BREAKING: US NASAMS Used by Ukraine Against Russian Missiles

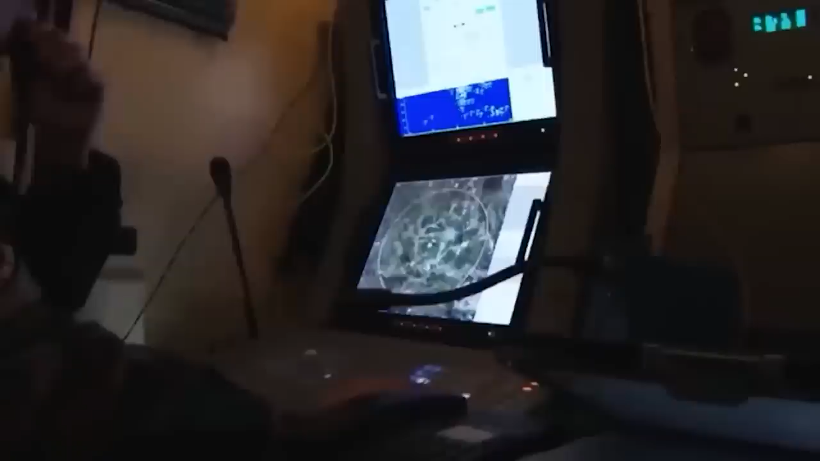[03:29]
Nassams are modular systems composed of three parts, the radar, which detects incoming aircraft missiles and drones,
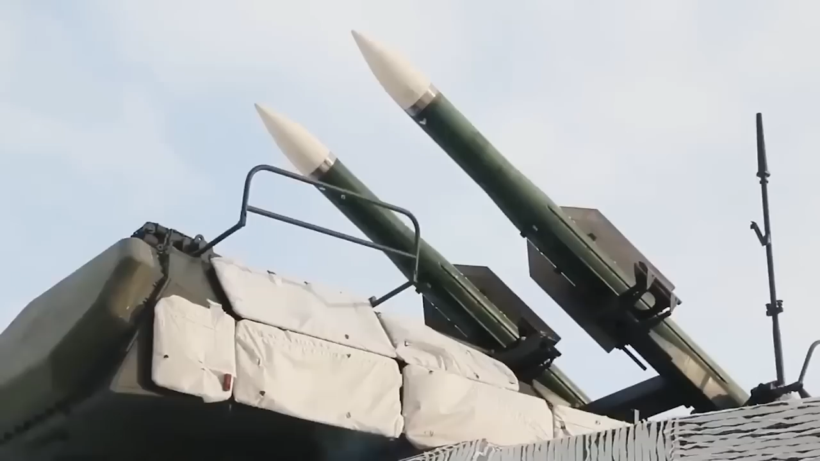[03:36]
the missile launcher for firing up to four different kinds of missiles, and a remote command and control.
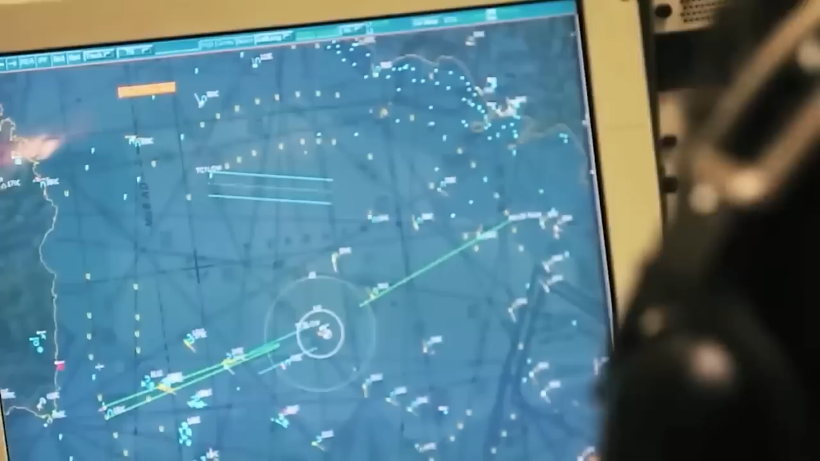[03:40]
This highly sophisticated system uses medium-range radar, a fire distribution center control computer, and missiles to detect and destroy targets.